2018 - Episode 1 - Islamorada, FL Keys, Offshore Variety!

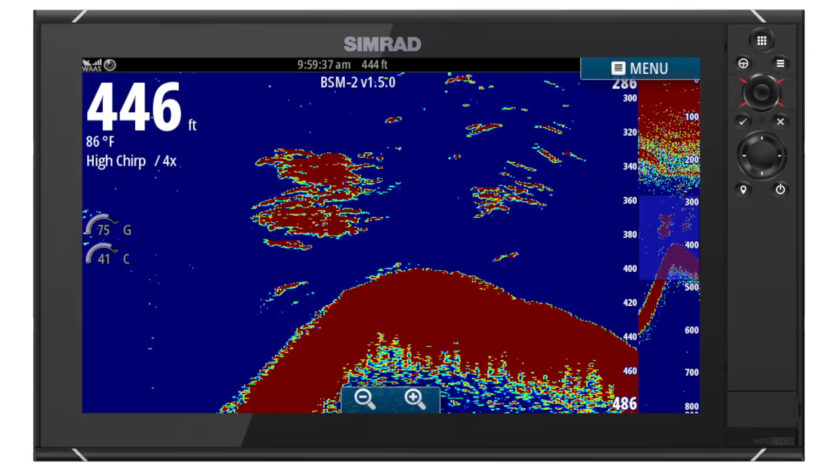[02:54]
On screen: water 86°F
still going down so we're making some passes you could see some fish marking on the sim rat and I ended up hooking on a blackfin tuna but I had no clue until I saw it coming up closer to the boat